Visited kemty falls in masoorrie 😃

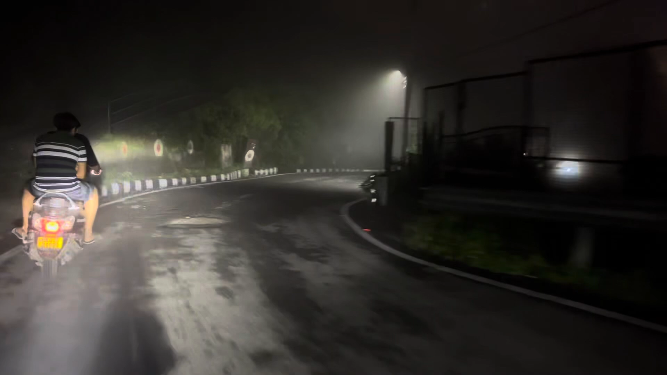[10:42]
आगे का दिख नहीं रहा है, रात के 12 बजे हम लोग गाड़ी लेके कड़कड़ी कड़कड़ाती ठंड में, ओए कुछ नहीं दिख रहा है।
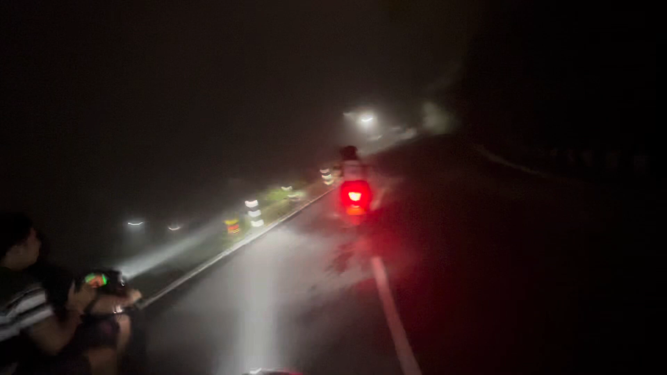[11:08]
अरे आराम से चलाओ, ओए खाई वाई देख ले जरा मेरे